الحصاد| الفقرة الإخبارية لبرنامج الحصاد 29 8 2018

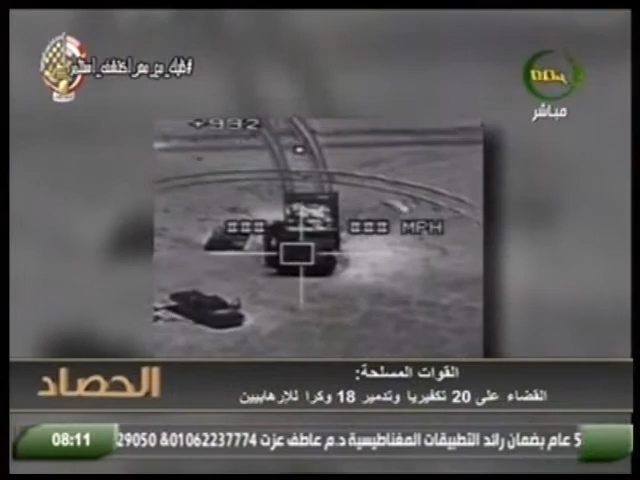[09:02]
38 عربة أثناء محاولتها التهريب واختراق الحدود، كما نجحت قوات حرس الحدود في ضبط طائرة بدون طيار